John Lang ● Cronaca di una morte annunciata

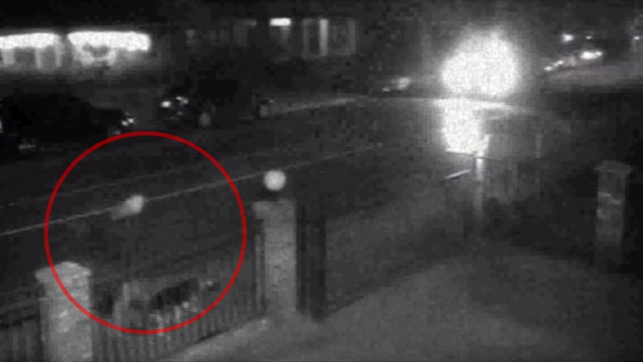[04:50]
Ma la cosa più impressionante è che a un certo punto John inizia a fare dei nomi.
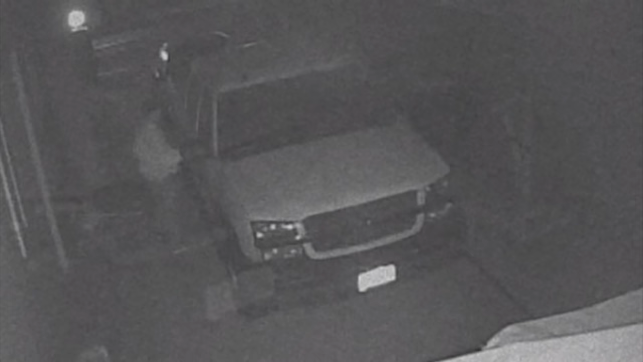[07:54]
Le cose diventano ancora più inquietanti quando in un altro filmato viene registrata una persona che si era introdotta nella sua casa verso le 5 di mattina.
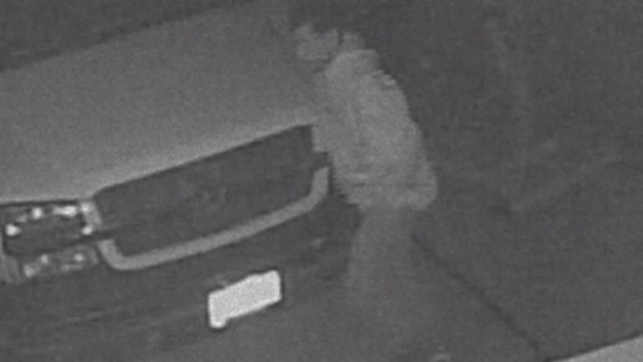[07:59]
Il povero John, che non può per ovvi motivi rivolgersi alla polizia, chiede agli internauti se riescono a riconoscere il soggetto in questione.